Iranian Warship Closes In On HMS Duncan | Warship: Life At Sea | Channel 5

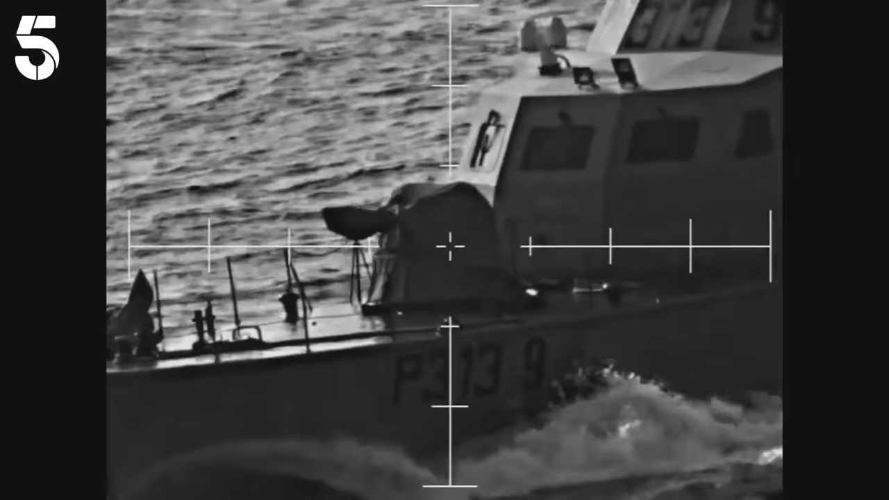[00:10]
but four Iranian warships have just been launched.
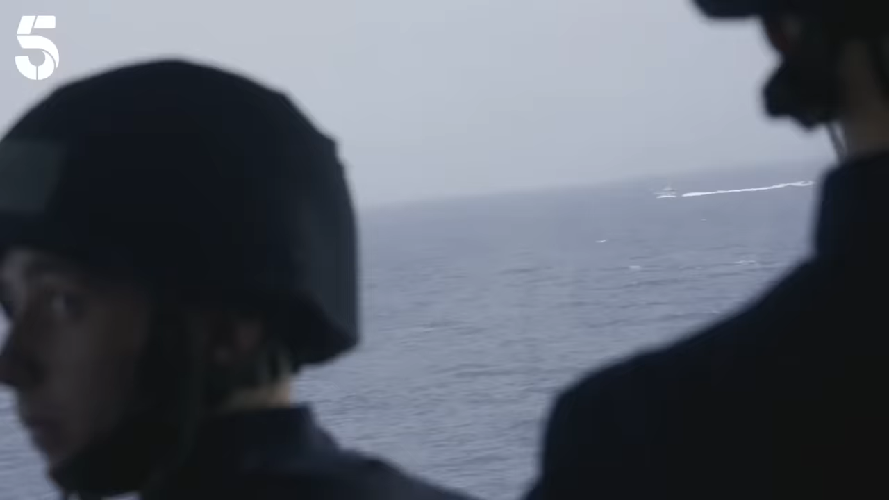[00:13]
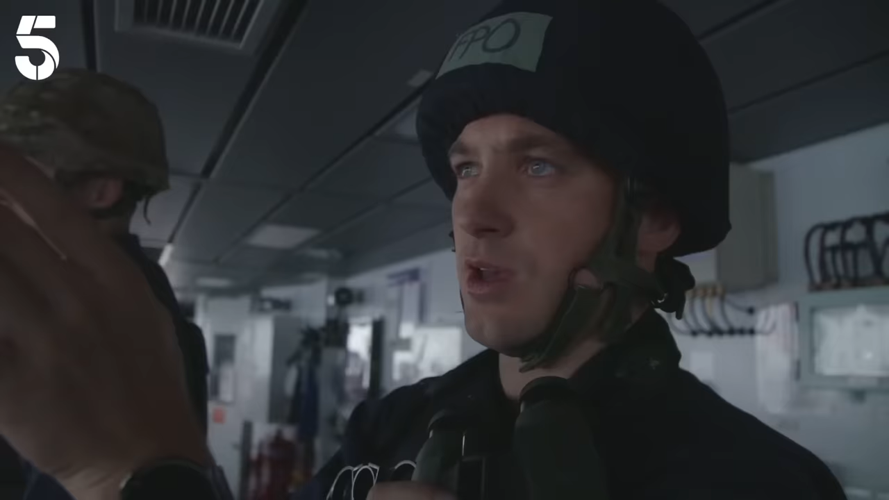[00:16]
We've got one certain Iranian combatant, which is a Hudon class fast attack craft,
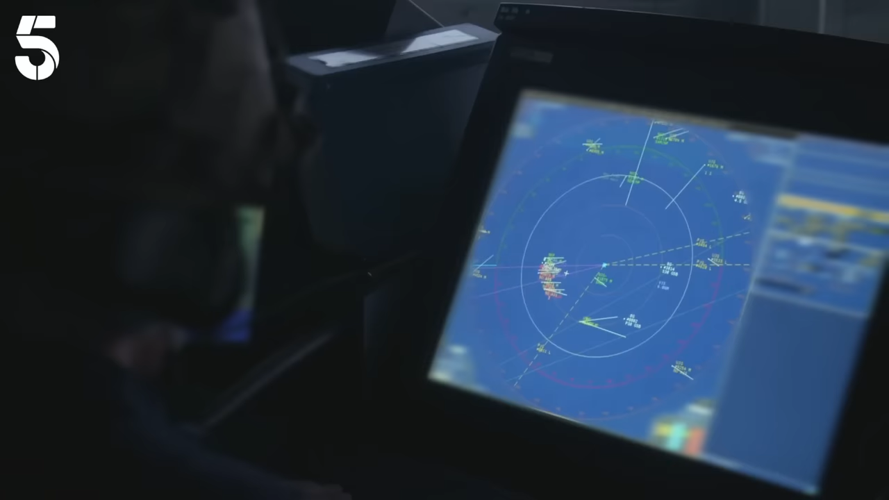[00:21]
and we've got three small ribs, and I expect them to start closing this pretty soon. I think they've just started doing that. Iran are